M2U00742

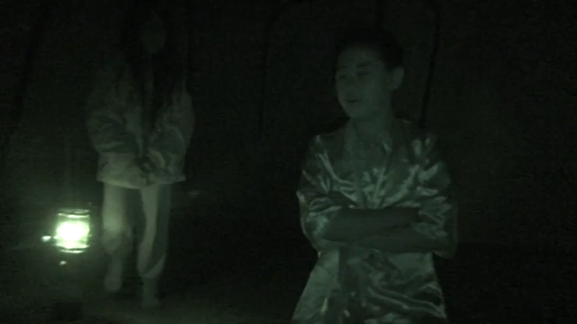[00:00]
Alright, here we are in the tent.
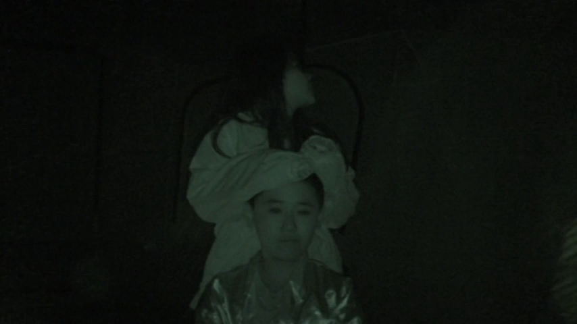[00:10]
Look over here. Cheese! Alright. What?
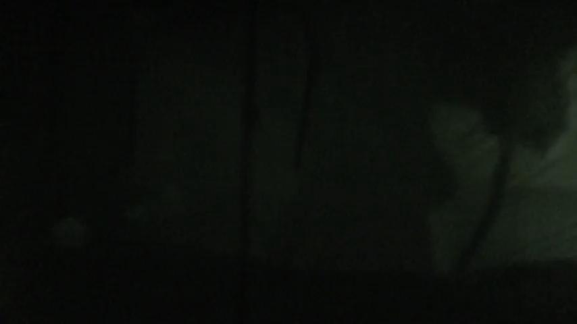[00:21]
No, it's still recording video. Where are you guys going to sleep?
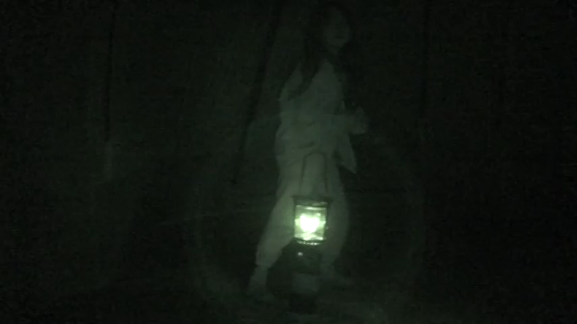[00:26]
You know where you're sleeping, Kathleen? Over here. Oh, you're sleeping over there?
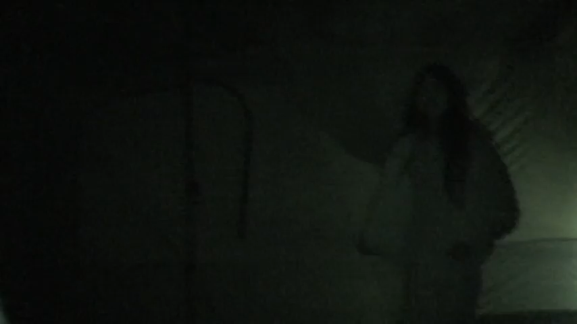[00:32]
Where are you sleeping, Sean? I think we're all up there. Over there, too?
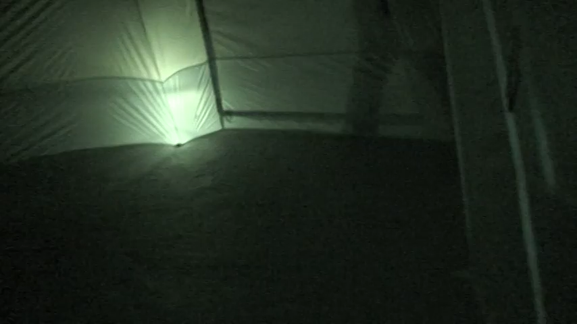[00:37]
We're in, we're camping. We're camping.
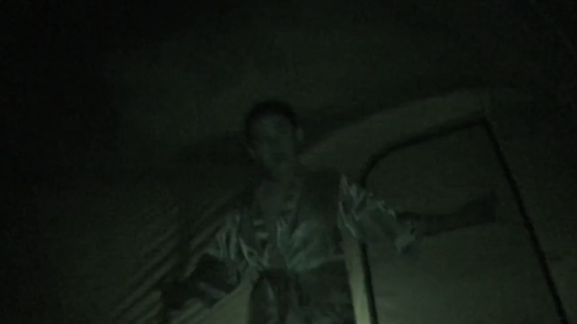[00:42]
I love it. She's the best one. That's actually a cool slide over there. I don't know, I got it.
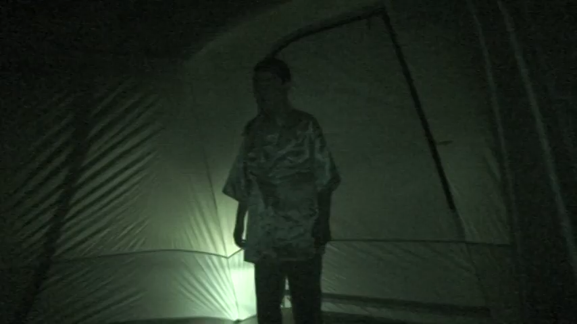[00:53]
Thank you. You're recording this? Yep. I'm recording this. I don't know about this, but this is the point I come to check. It's just my first time. Yeah? My first time here. I don't know why. I'm wearing my SpongeBob pajamas already. I don't know why. But it's too dark in here. I don't know why. You don't know why, what?
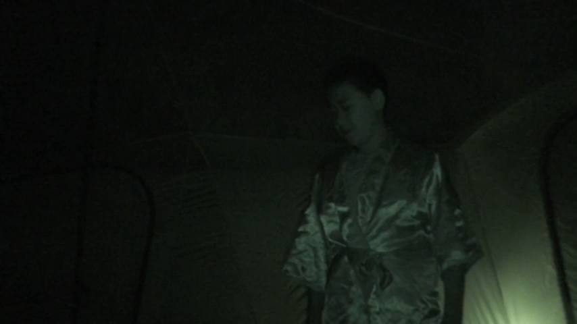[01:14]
But the lights start dying. Oh, it is. This one, and not that one.